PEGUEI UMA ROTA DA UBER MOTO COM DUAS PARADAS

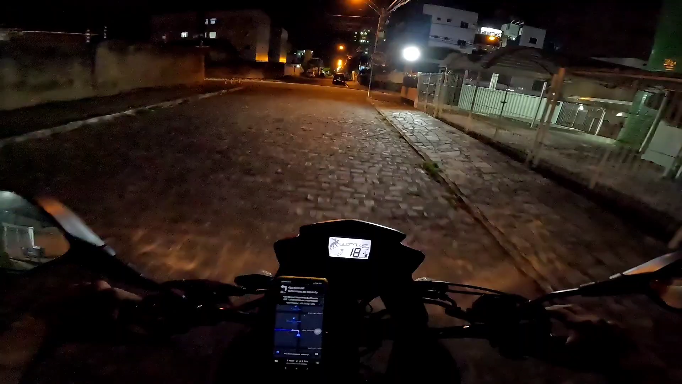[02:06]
E já tocou outro passageiro aqui bem pertinho, pra deixar no Bessa, por 10 reais e pouco.
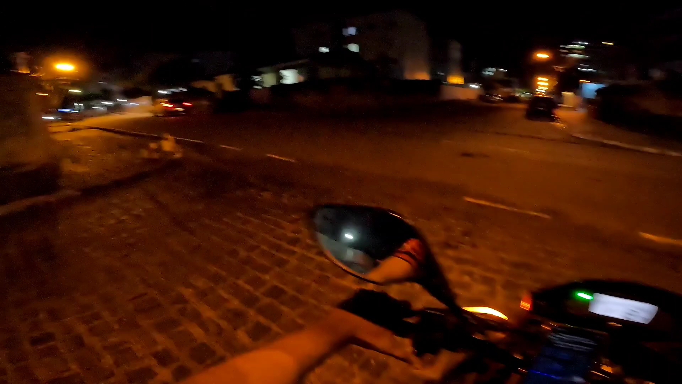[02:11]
Eu peguei. Peguei porque eu tô afim de completar uma missãozinha aqui da Uber. Então vamos pegar uns passageiros aí, Uber Moto e 99 Moto, beleza? Vem comigo. Por aqui, ó.
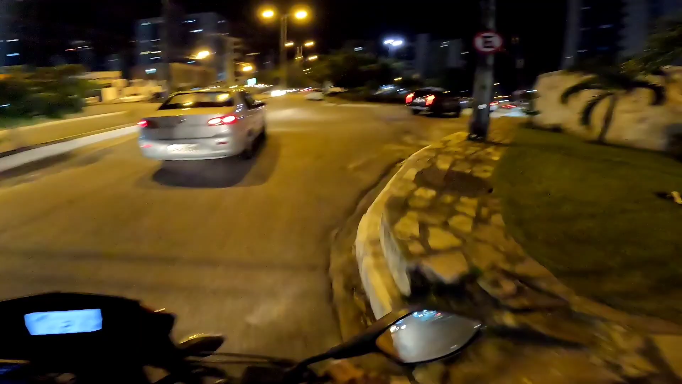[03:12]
Ou não? Aí. Esse cachorro vai correr atrás da gente. Ave Maria, é mal caramelo de boca preta.
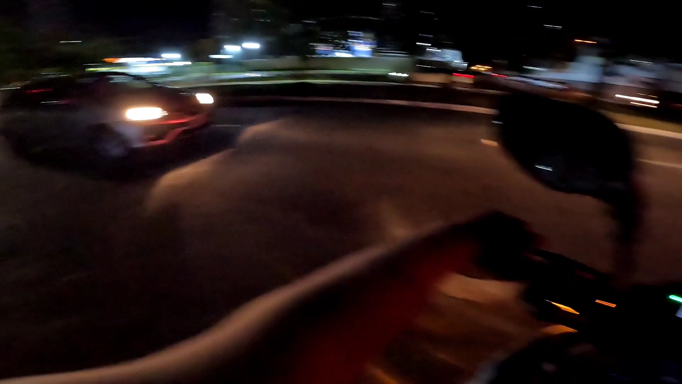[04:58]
corre lá no canal Enio Hobbies, beleza? Caramba, o cara vai voado ali, viu?
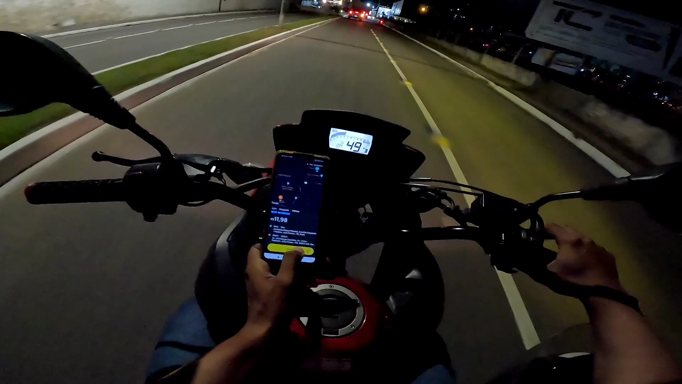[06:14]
Vamos lá, vamos aceitar da 99 agora, né?
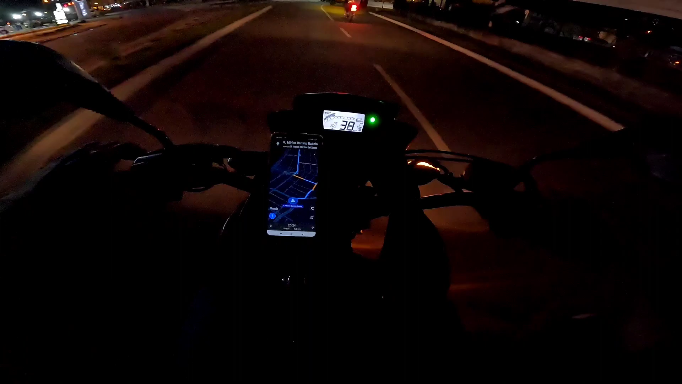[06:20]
Aceitar da 99, nem via da Uber. Mas da Uber já somou 38 pontos, né? É, meu velho.
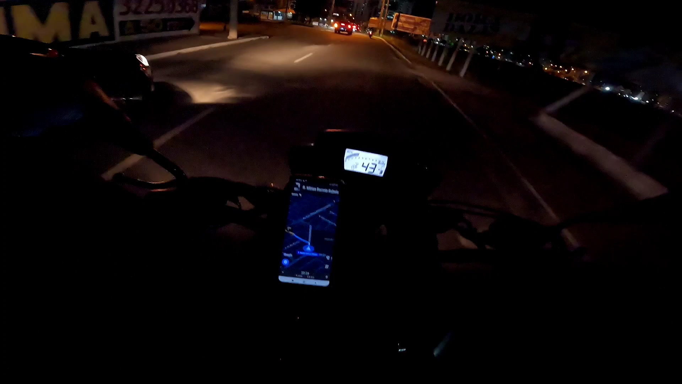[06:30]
Entrar aqui, ó. Oxe, cancelou. Ai, filho das costas oca. E eu recusei a da Uber, tá vendo? Opa, pacote Burger King Shop Tambiá.
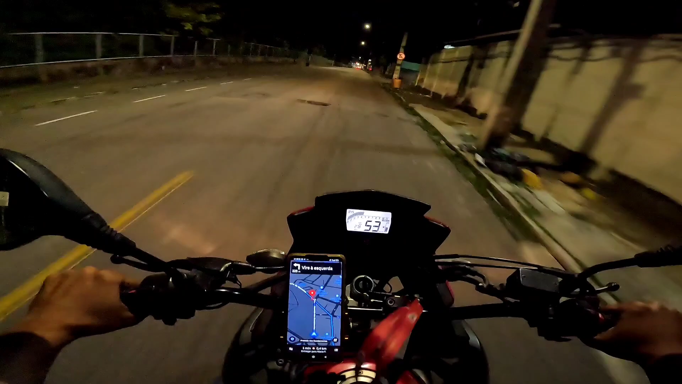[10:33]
Lá já levava a janta pra casa. Olha, na frente tá fechado. Vou pegar aqui direto. R$210 é ali. Ó. Entrar aqui, ó. R$210.
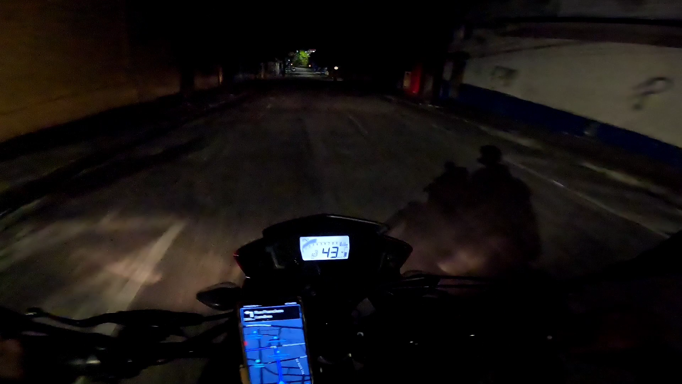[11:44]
Eita, pessoal, pense num lugar deserto e esquisito, é esse aqui, ó. A essas horas da noite.
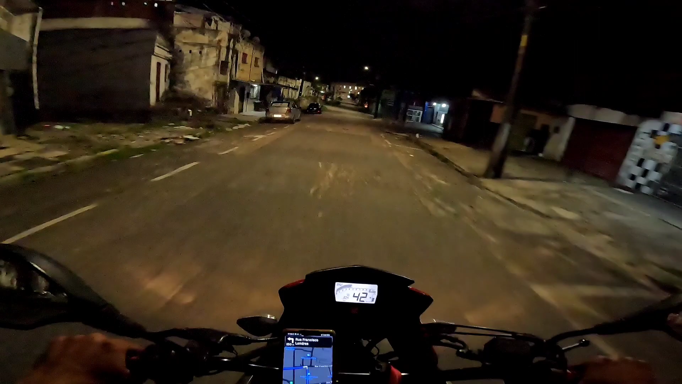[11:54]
Olha pra aí. E a rua tá esquecida, viu? Só o buraco. Carro não. Ó.
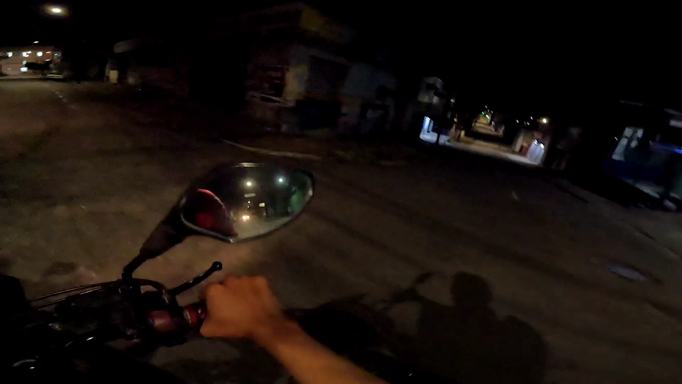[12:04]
Você tá doido. Pense num lugar esquisito. Pegar aqui a esquerda. Fazendo uma reforma aí, ó.
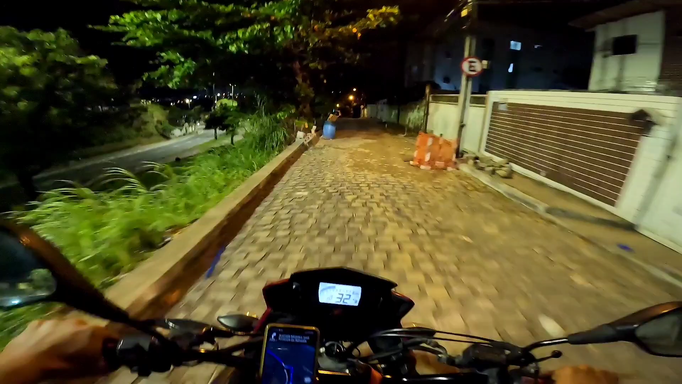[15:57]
Até que enfim tiraram aquelas lombadas daqui. Tava ruim demais.
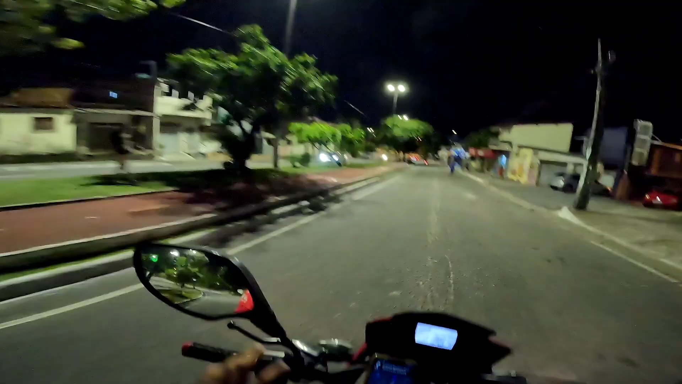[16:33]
Vamos embora, vem comigo. 4.7 km aqui é via rápida, no instante a gente termina essa entrega.
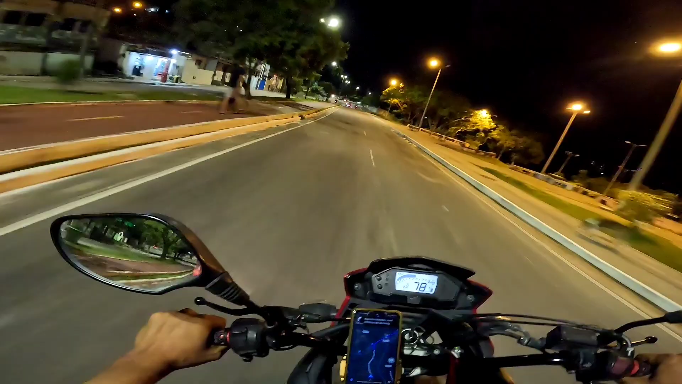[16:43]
É nesse daqui, ó, o pontinho Engana Geral.